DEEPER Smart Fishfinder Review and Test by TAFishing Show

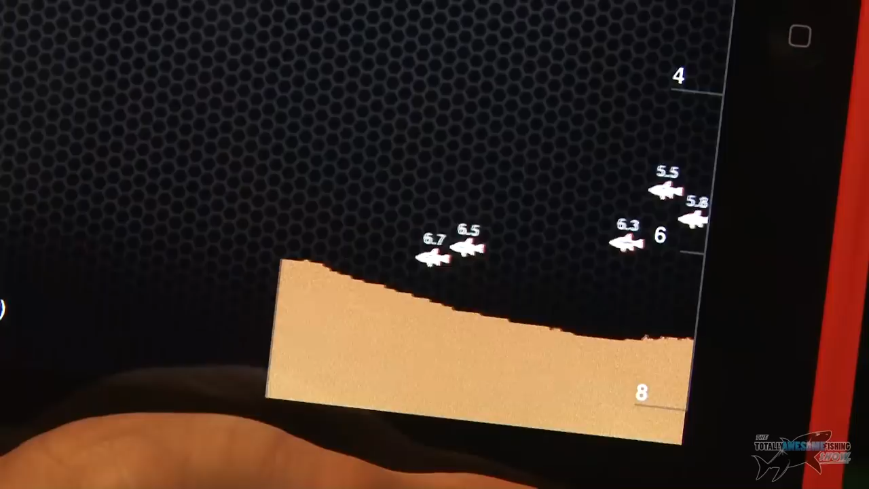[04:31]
I can hear the beeps, which are fish icons, coming in here, and it's giving me the depth reading, it's pinging me the depth reading of the fish that it's located. So, 4.6 metres, 4.9 metres, I can see the bottom. Now, I can't quite... that beeping there is flashing up here, it looks like the depth's getting shallower.
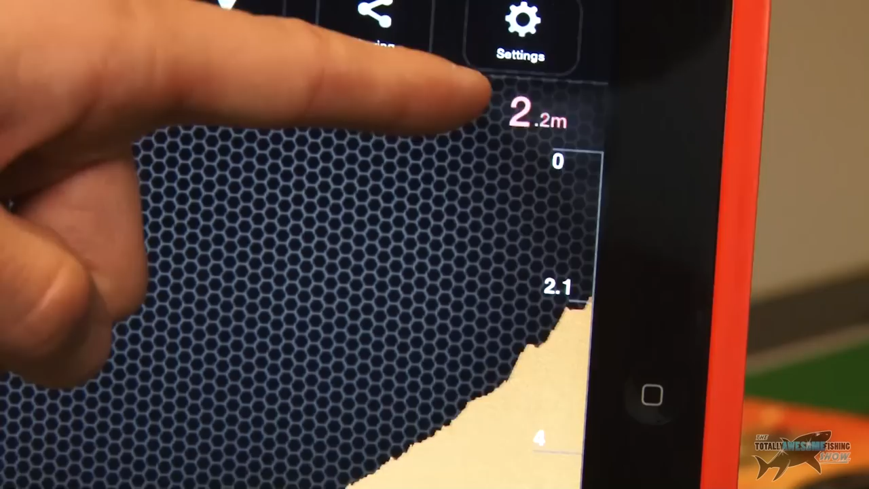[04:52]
On screen: depth 2.2 m
So, I guess I've got a depth warning there as well when it gets shallower, which is handy if you're in a boat and you need to know
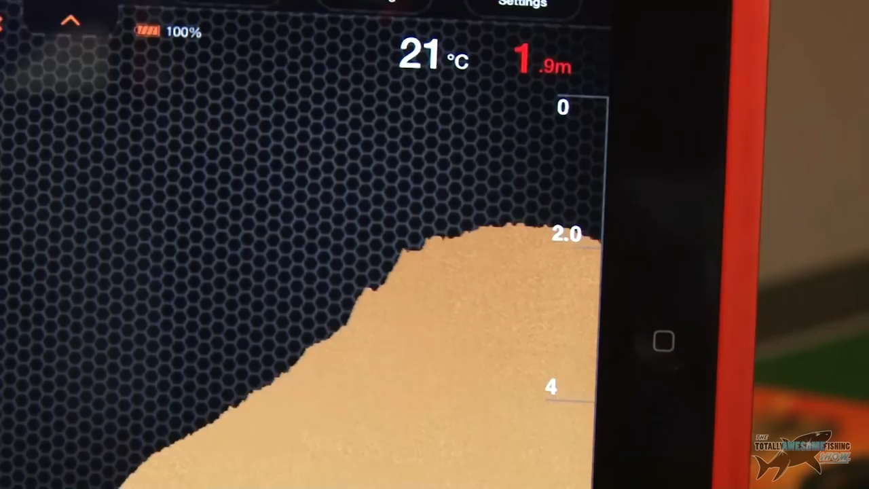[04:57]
On screen: depth 1.9 m, water 21°C
when you're getting too shallow for the propellers or things like that.
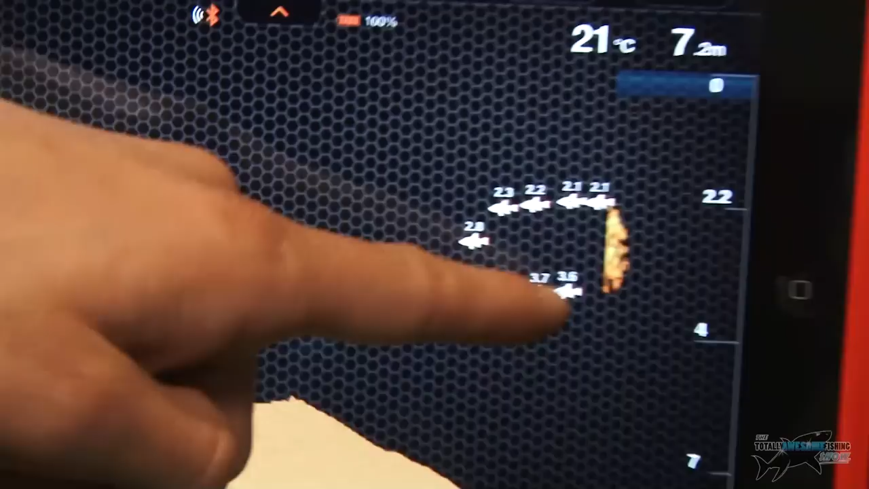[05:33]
On screen: depth 7.2 m, water 21°C
I can see at the bottom there, there's green,
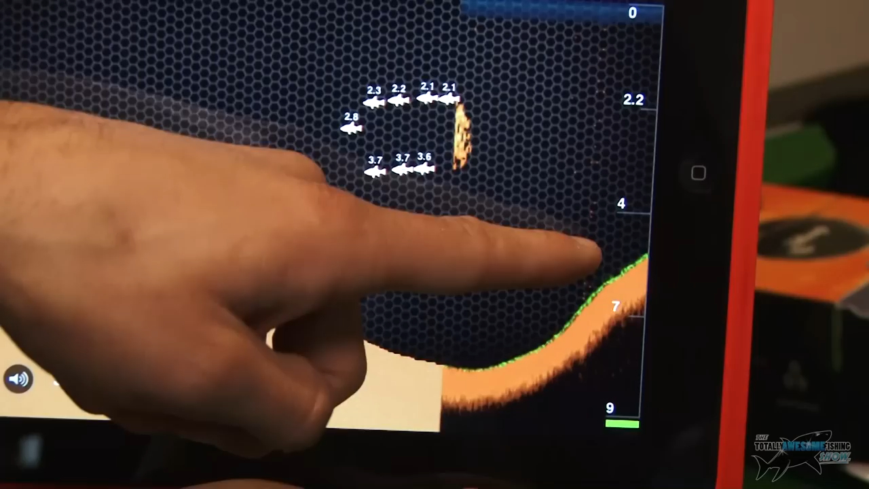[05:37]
which I guess is the composition of the bottom, which is weed.
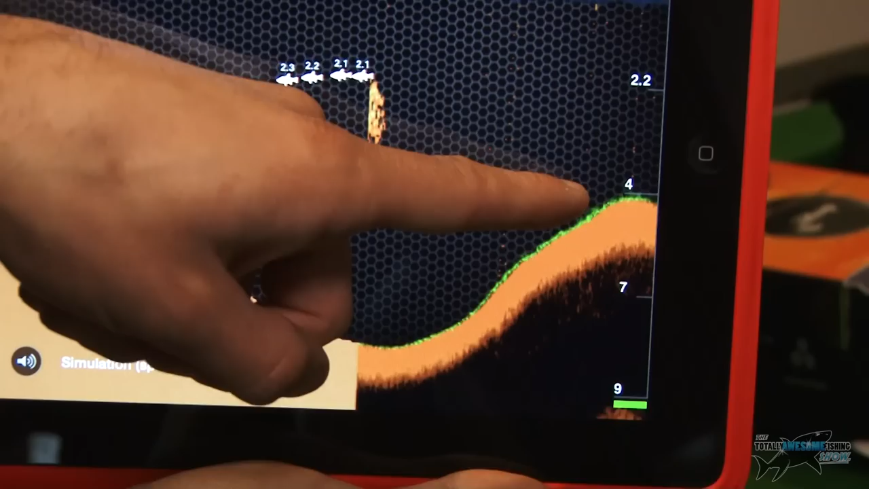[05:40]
Now, that's handy for finding areas of weed patches, or even if you're carp fishing, areas of clear patches in between weed, so if you're casting out.
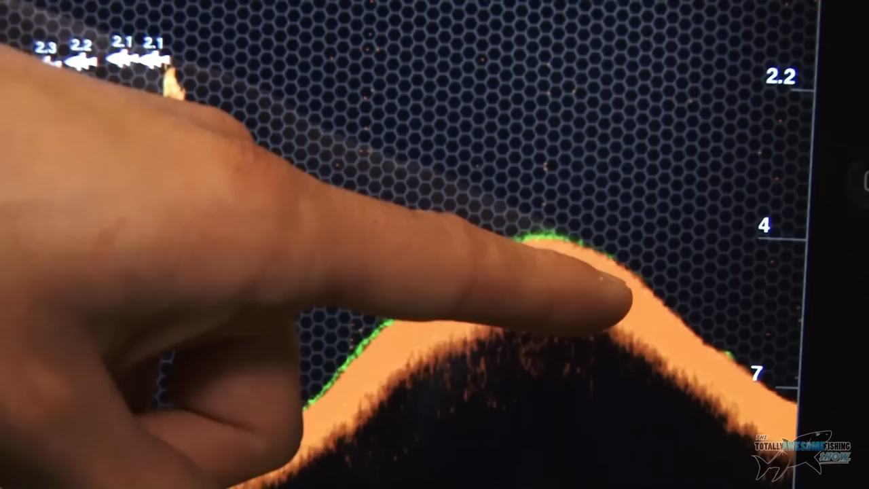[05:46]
So that's really, really helpful there,
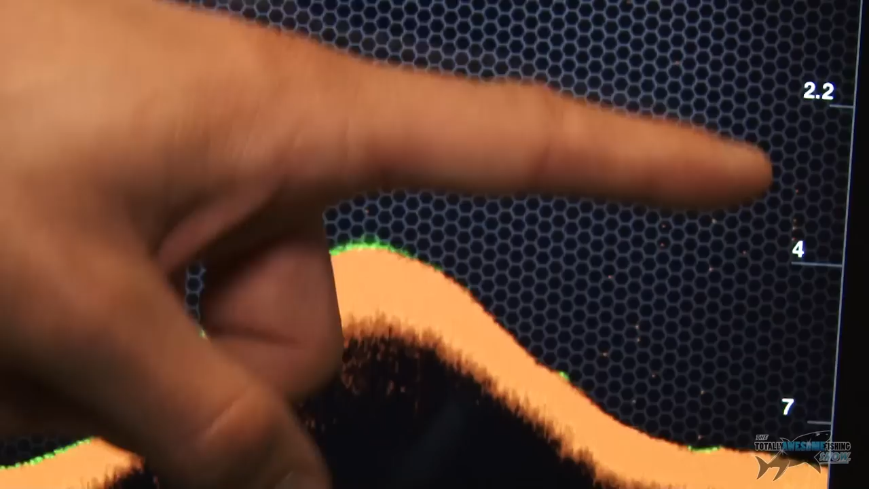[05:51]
and I can see the depth on the side, it automatically changes the depth, big fish arch there,
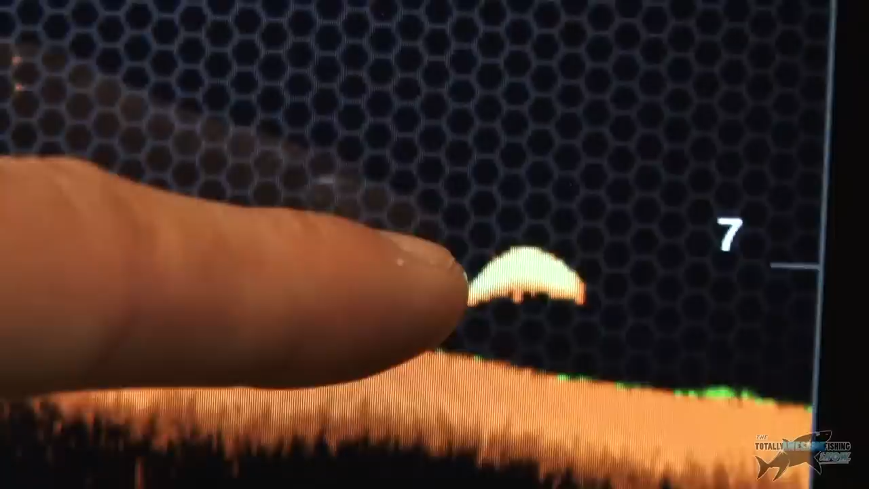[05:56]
and it looks like what could be a shoal of fish, or in with weed, floating weed up there.
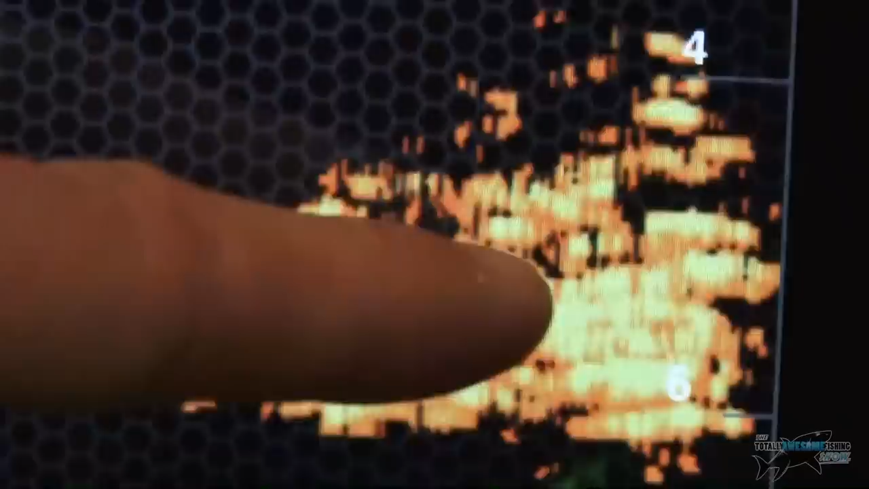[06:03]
And the great thing is over here, if you come over here,
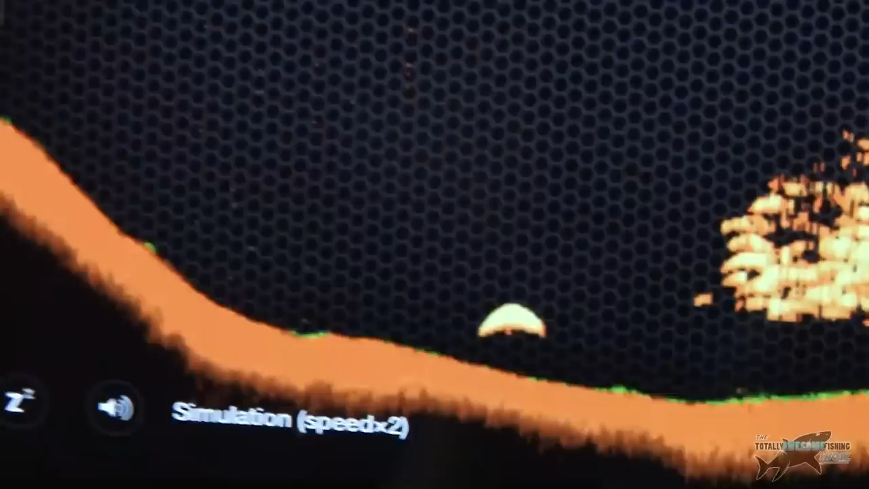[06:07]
it's got like a clock, and if you press that clock, it gives me a history,
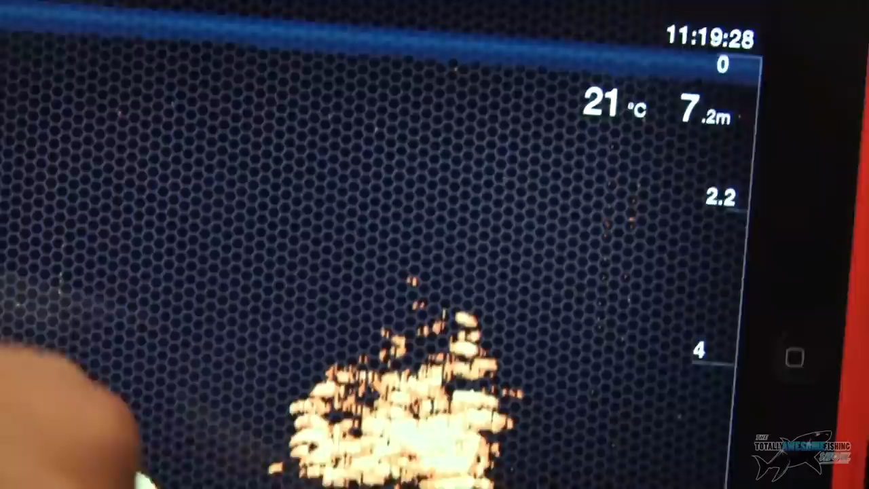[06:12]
On screen: depth 7.2 m, water 21°C
and I can scroll along here, and if it's spotted a fish further back,
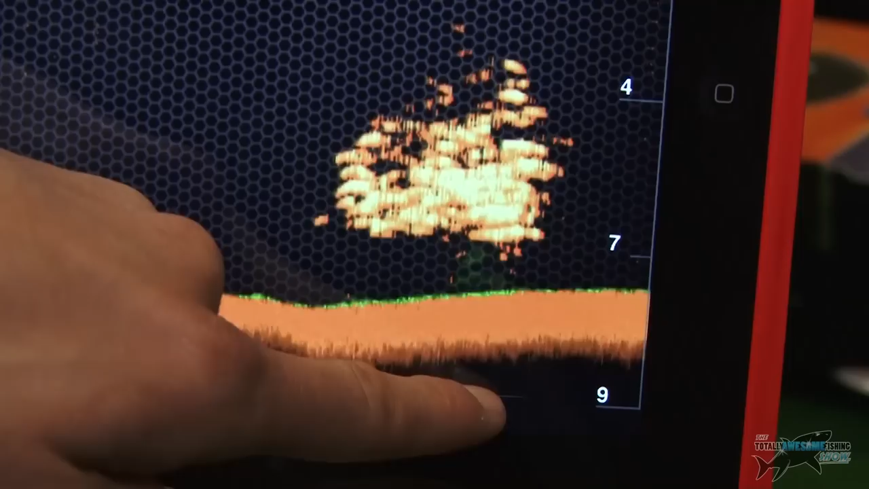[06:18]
I can scroll back, like this, on my history, and there, look,
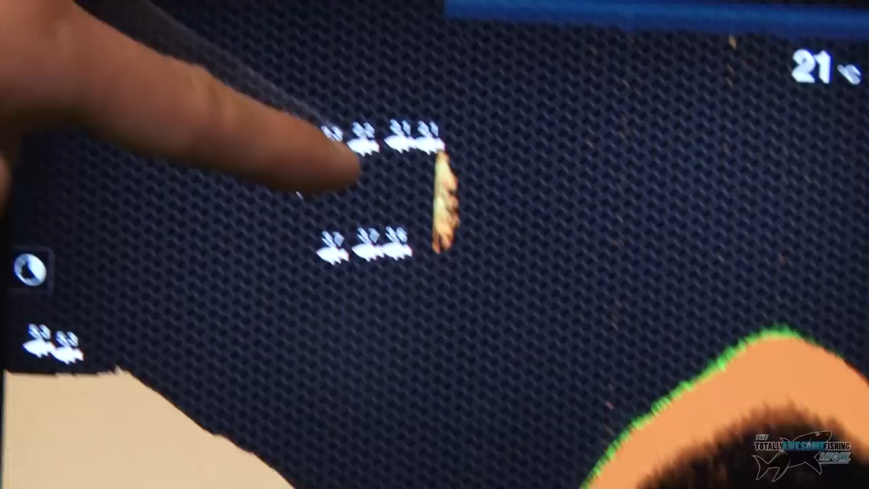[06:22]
I can see where the fish were located, and it even gives me the time at which I located them, which I think is really good,
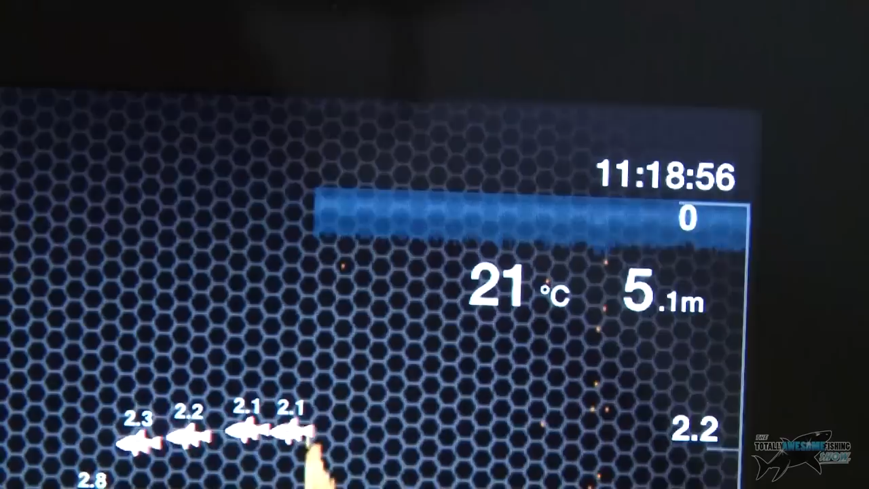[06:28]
On screen: depth 5.1 m, water 21°C
and I believe you can change your history settings, you can even change, you can see the difference there between the basic setting, and the detailed setting.
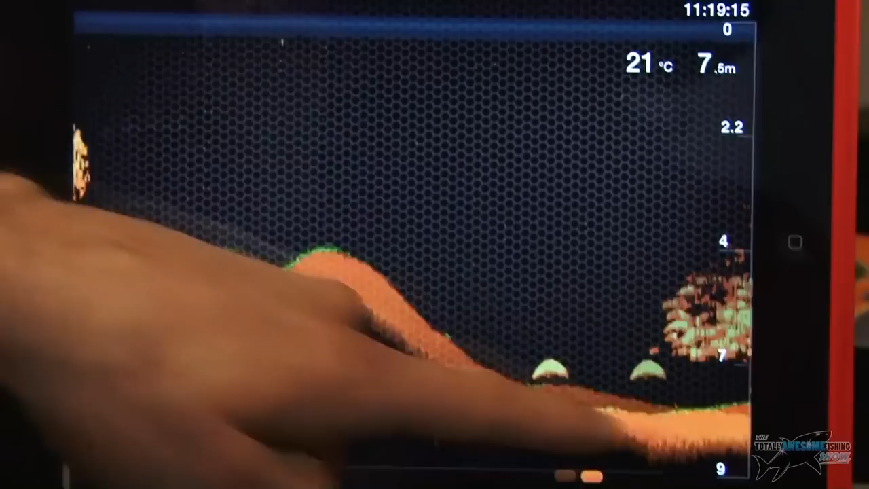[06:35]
On screen: depth 7.5 m, water 21°C
So you can turn the alarms on and off, if I go back into the settings,
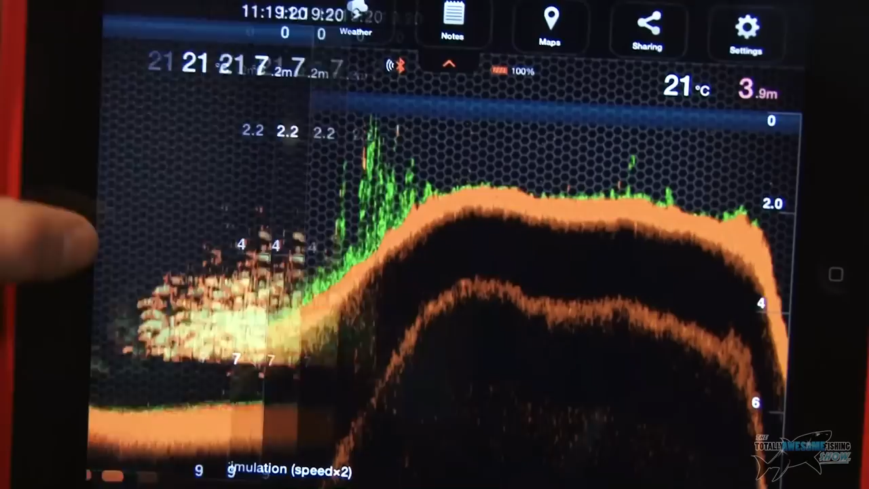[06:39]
On screen: water 21°C
oh there's a big, big arch there, so we've come up really shallow.
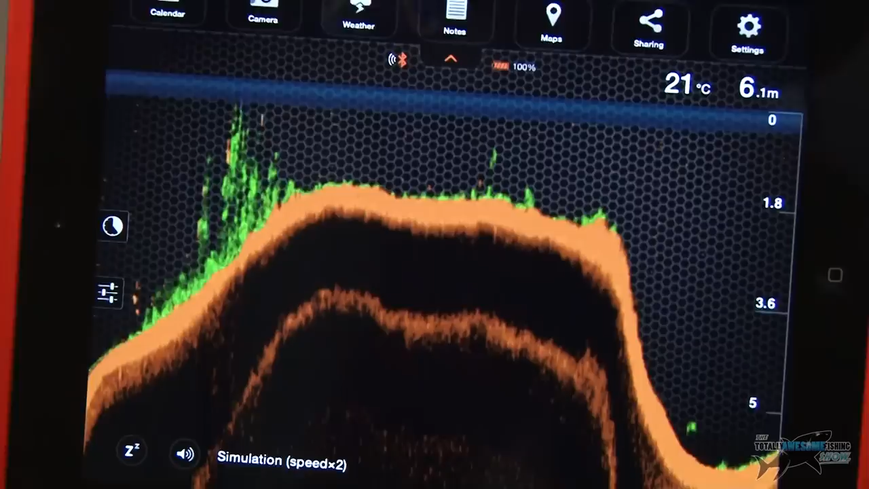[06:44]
On screen: depth 6.1 m, water 21°C
If I go into the settings up at the top here, loads of different options I can do, I can change the units,